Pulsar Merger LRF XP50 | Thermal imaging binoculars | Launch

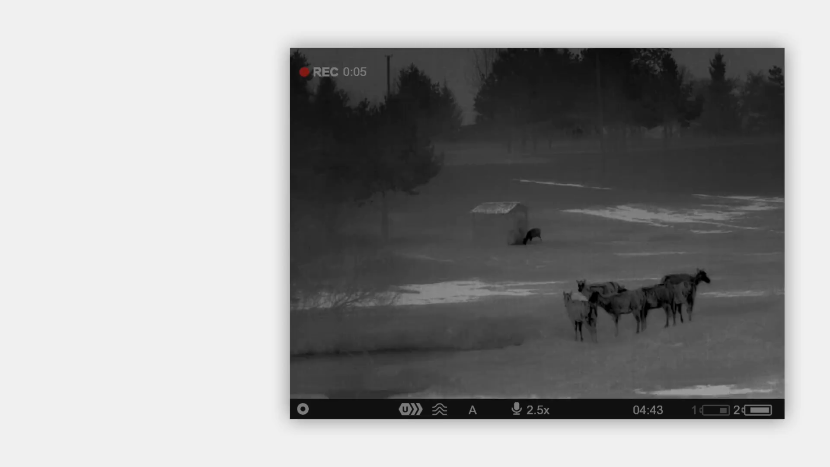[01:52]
This trusty hunting companion features a detection range up to 1,800 meters and it has a built-in laser rangefinder, which fits in a single optical channel.